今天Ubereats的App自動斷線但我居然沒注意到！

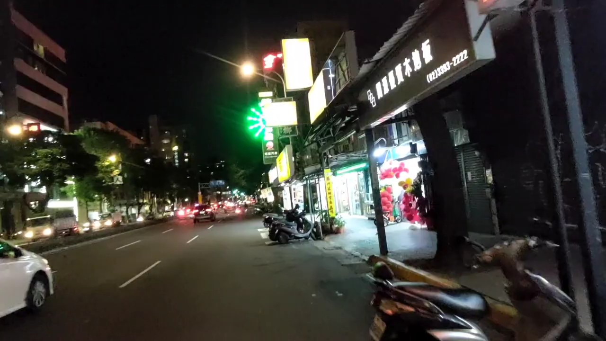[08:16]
那整路上喔整路APP都沒有
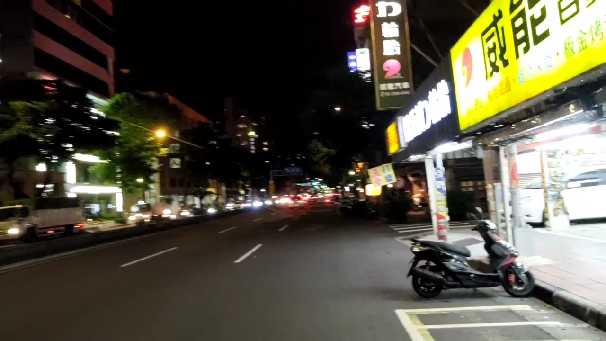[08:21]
叫我想說哇那今天我看應該是這樣就斷單了啦齁好於是我就慢慢的騎到這個金城南路跟這個信義路交叉口